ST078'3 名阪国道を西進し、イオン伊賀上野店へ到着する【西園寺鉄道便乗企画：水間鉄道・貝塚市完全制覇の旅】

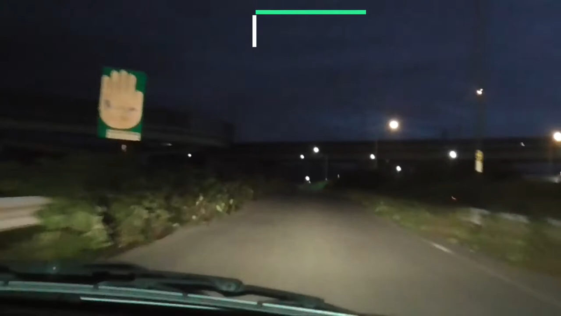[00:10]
さあ、メイハン国土入りました。まあまあ、イガなんでツゲの近くも通るしインターチェンジでツゲってあったっけ?
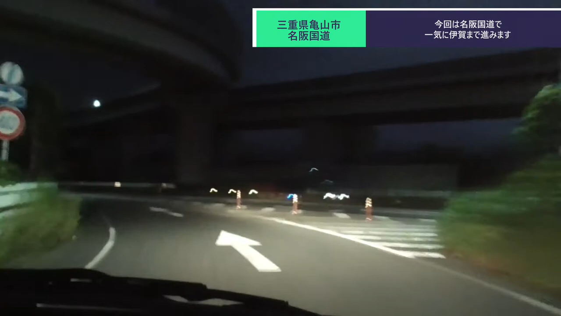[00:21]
意外インターになってたような気がするけどなさあ、ここからですメイハン国土ね一般国土ですけども、完全に高速と同じような感じですからね簡単によく、非正式の車道に抜けていく道もありますけどまあ、今回は、このまま、メイハン国土に行きます
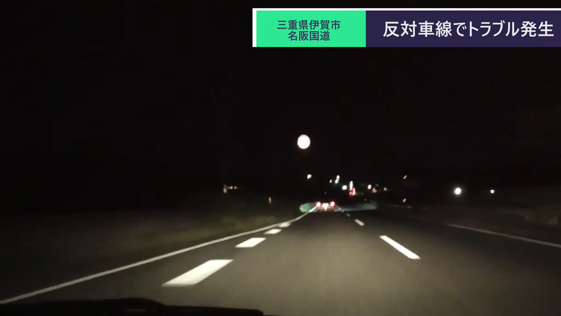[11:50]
でもこの辺りまでかここから詰むだろうなああああああああで話題をしておったらどうとちょいまあ言っていいがひどくなりましたからねこれで上の市街に入ってくえートモノで降りちゃっていいのかな上の市街っていうのがあったらトモノで降りちゃったら多分いい感じで行きましょう